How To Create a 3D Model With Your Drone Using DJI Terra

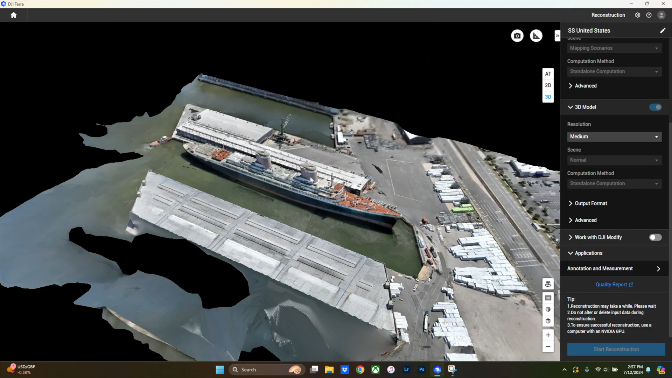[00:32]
Now I teased an example of the final product of one of these 3D models in that previous
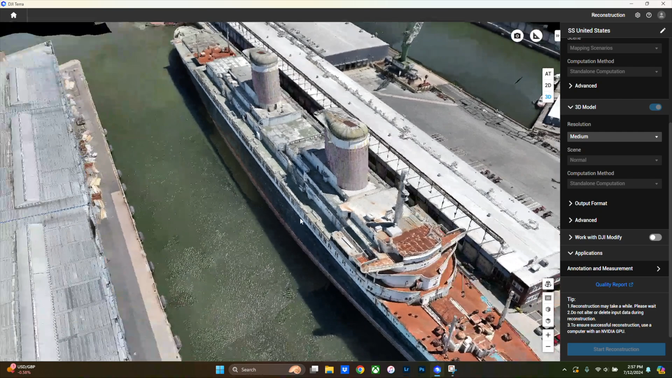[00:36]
video I made of the SS United States because it's actually slated to leave Philly with an undetermined future.
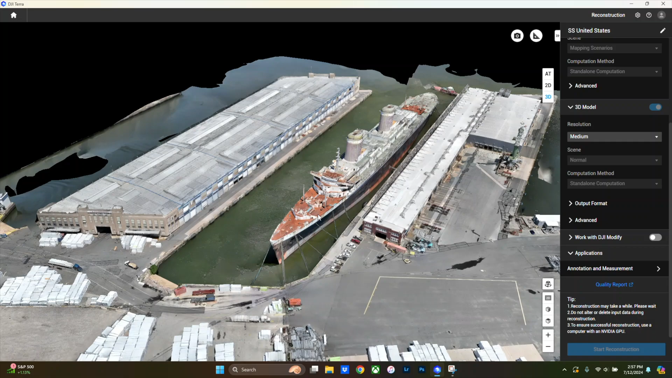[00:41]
So I wanted to document the current status of this ship.
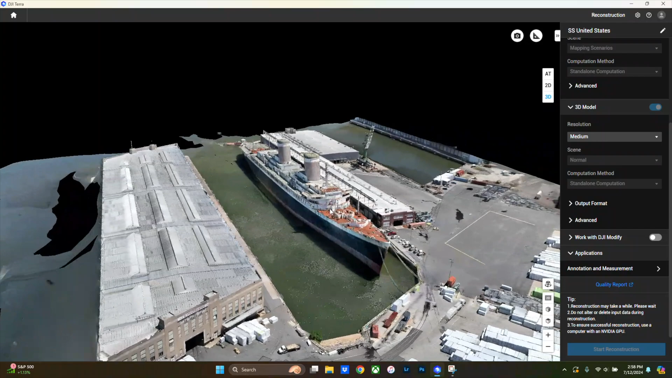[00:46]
I also thought that this would be a great example to share because of how incredibly intricate a ship like this is with a sloped body, the smokestacks, and all of little bars and antennas.
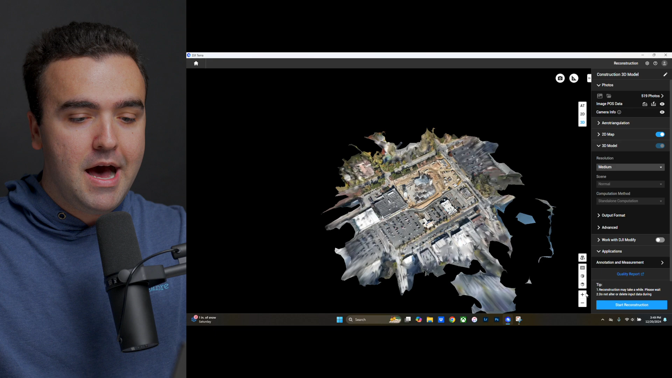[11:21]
But what I am most interested in is the construction site in the middle here,
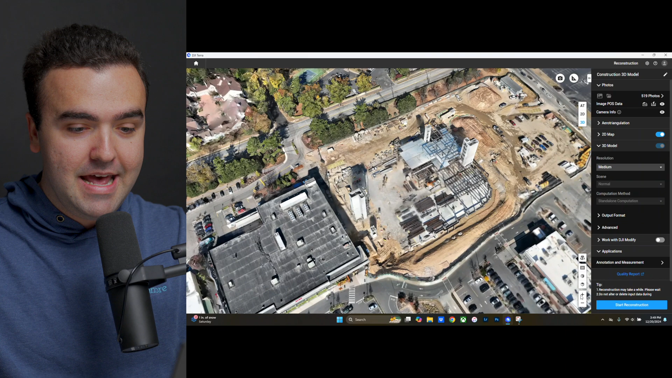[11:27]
which is now in a full 3D model and using this software by dragging the mouse around,
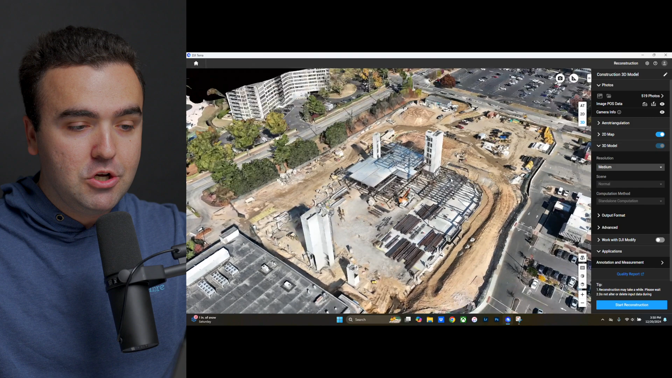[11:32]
holding control and dragging the mouse around using our zoom wheel here.
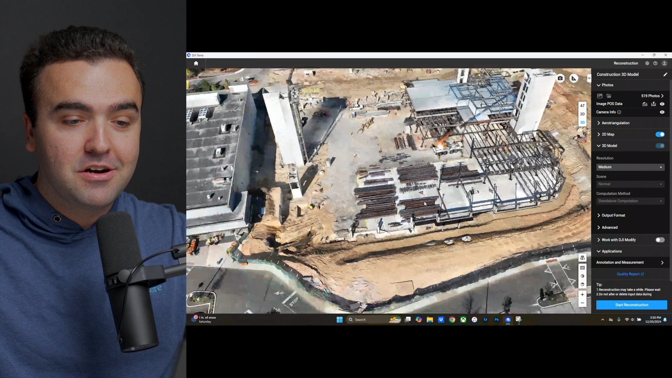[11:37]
We can go and look at this entire construction site in 3D, which looks great. It's so cool to be able to see all of the machinery. It's so cool to be able to see all the different floors and levels of the building.
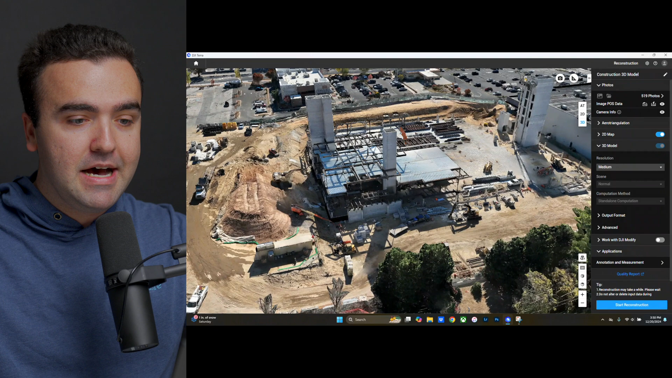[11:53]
It's just so cool to have this entire site completely digitized so that me as somebody who might be a project manager or somebody that's working with a construction company can go back to specific days and see what the entire site looked like.
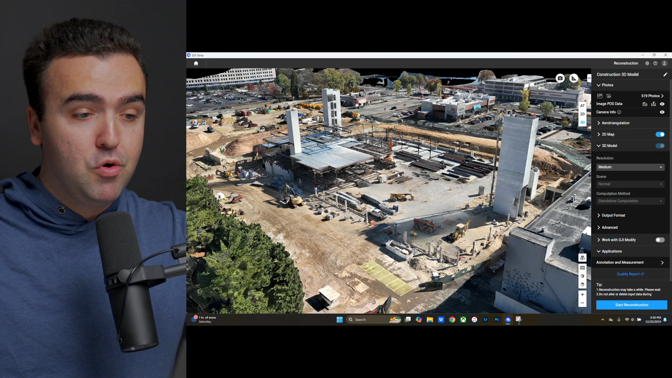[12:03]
Now, sure, a 2D map would be really cool, but it doesn't give you this definition and detail to see how high specific parts are of the construction. It won't be able to show you the different floors, the different intricate materials on the ground. I mean, really, this is very cool.
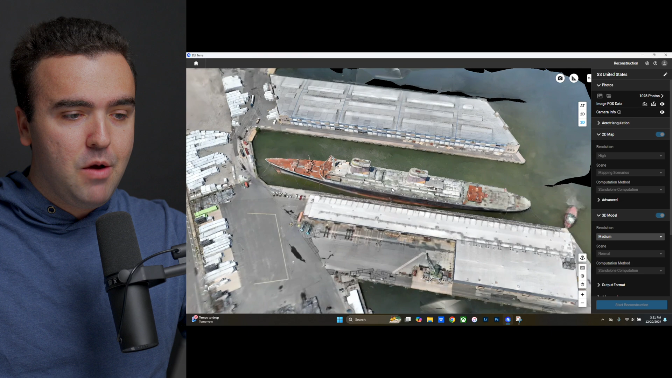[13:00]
This was just something I wanted to do to have this. But again, you can just see the contour of the of the boat on the side here. You can see all of the intricate details.
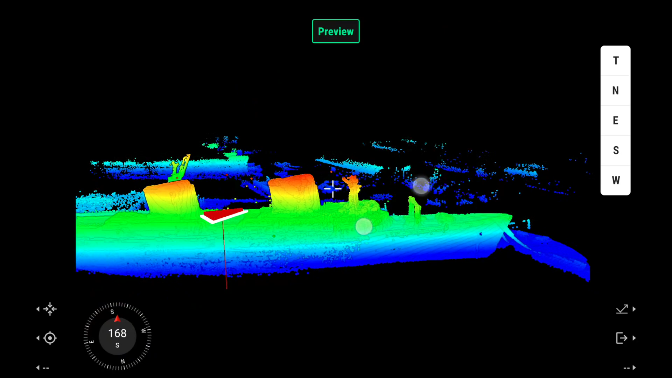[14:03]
a highly accurate 3D representation of a real world object.
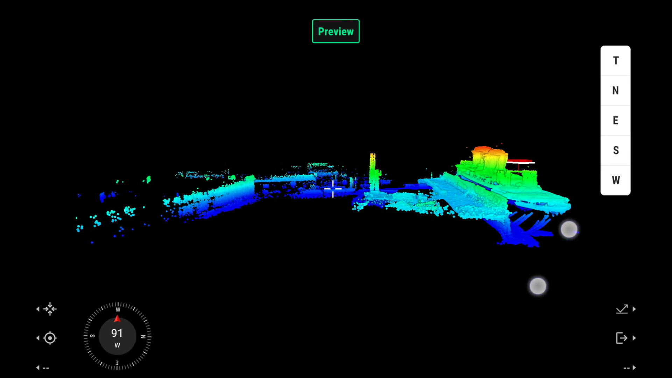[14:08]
It's able to capture the environment with greater detail as it's not only capturing data through the color images it captures,
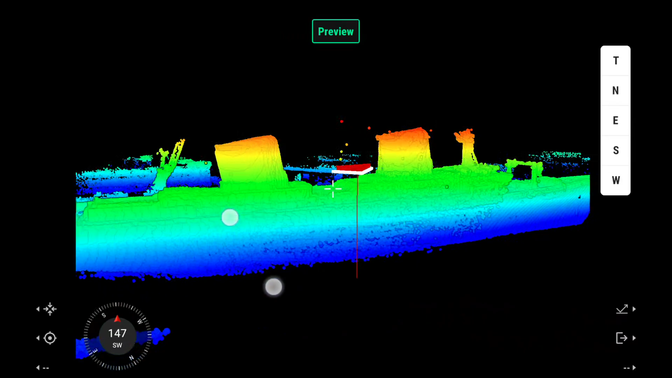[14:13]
it also uses the LiDAR sensor to determine depth, distance, and the general space. This is why the L2 is the right tool to use for this job as it has all the necessary hardware to create a 3D model and point cloud.